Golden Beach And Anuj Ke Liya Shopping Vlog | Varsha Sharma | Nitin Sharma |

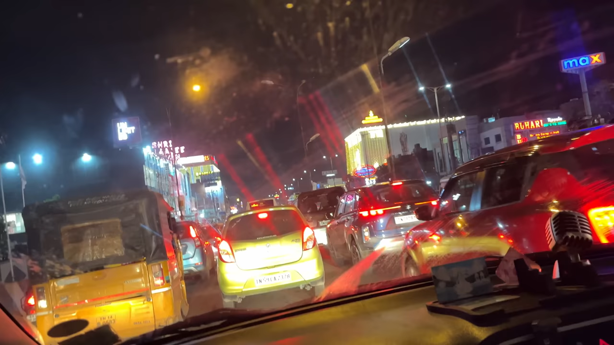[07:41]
बहुत ही ट्रैफिक है, अभी सामान स्टोर भी नहीं पहुँच पा रहा है, इतना ट्रैफिक है। देखो करें तो ये देखो, ये बोतीस है इस शहर में और ये सवाना स्टोर है।
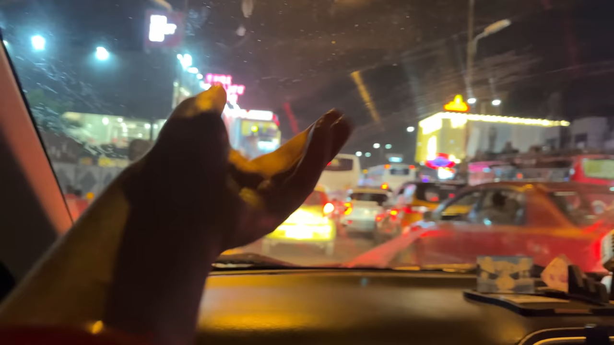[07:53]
ये देखो हम आ चुके हैं सवाना स्टोर, तो अब हम एंट्री करेंगे।
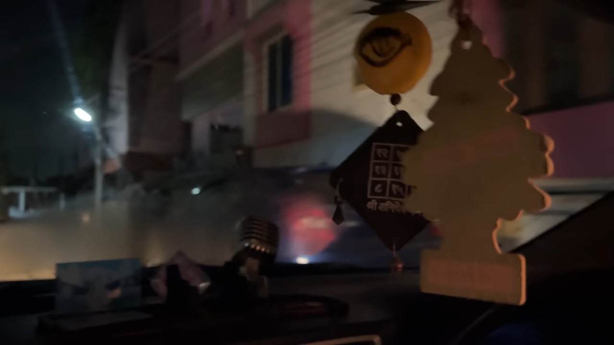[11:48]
ये देखो ये हमने टर्न किया,